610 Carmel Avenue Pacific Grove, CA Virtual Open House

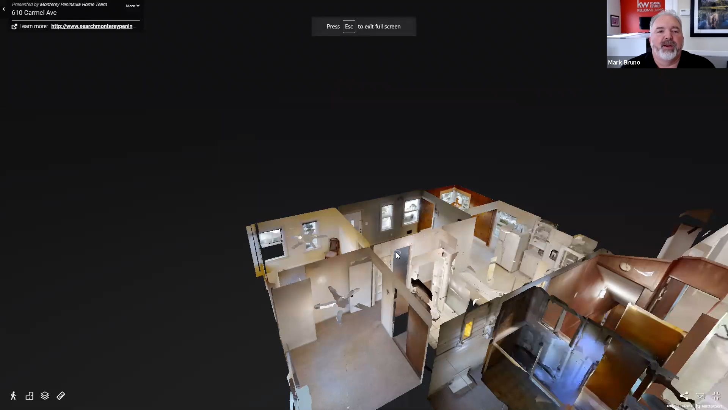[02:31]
here and you can actually kind of see the entire house from the outside,
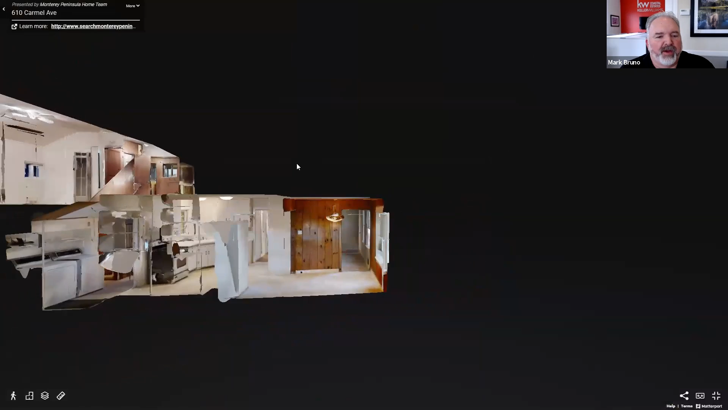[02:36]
which is pretty cool.
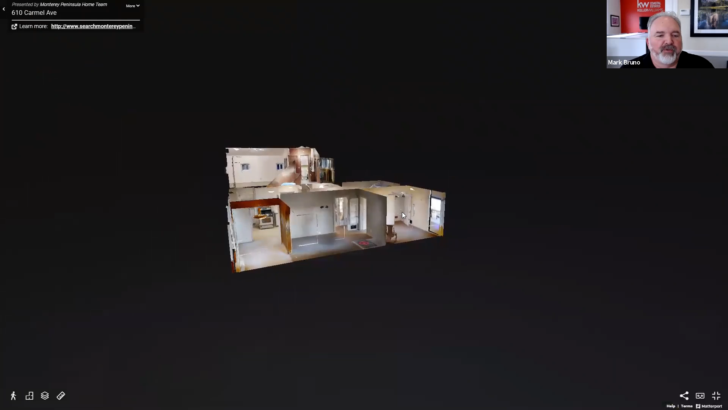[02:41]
So here's the front of the house. If we were looking at it, here's your front door.
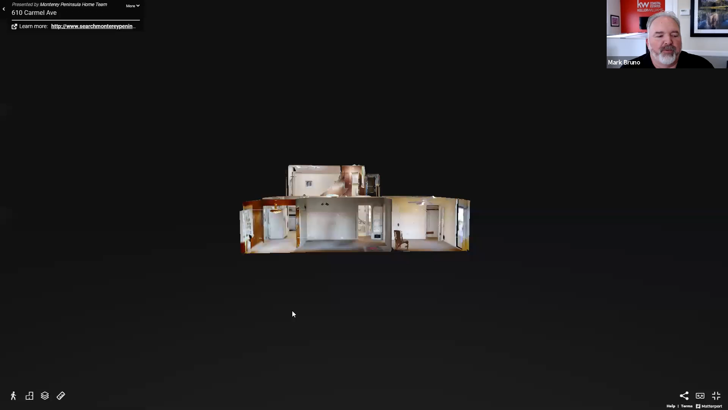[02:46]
So we might as well start right there. So here's the living room.